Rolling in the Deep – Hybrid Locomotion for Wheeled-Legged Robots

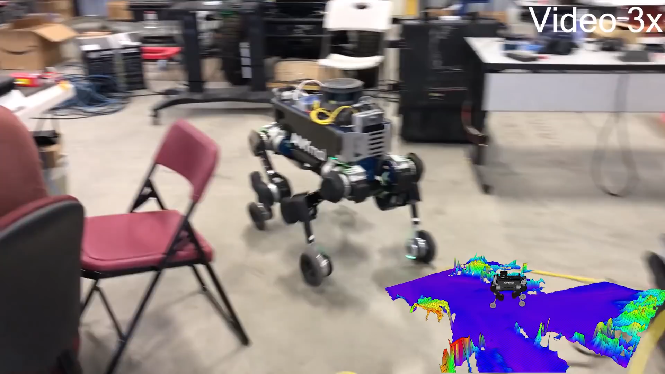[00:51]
The reference motions are tracked by a hierarchical whole-body controller that sends torque commands to the robot. Our wheeled-legged robot is able to explore any environment autonomously, therefore the robot carries a set of
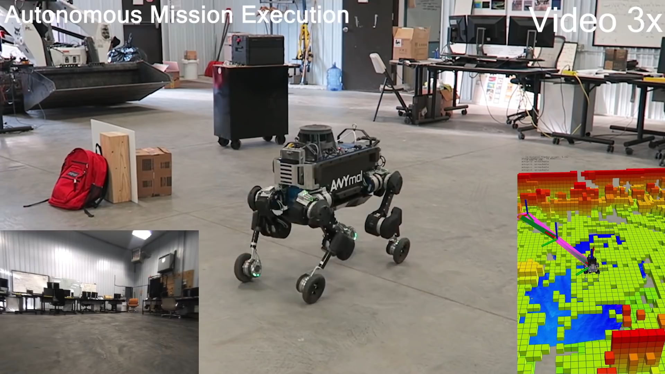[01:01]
state-of-the-art sensors which enables the robot to perceive and map the environment,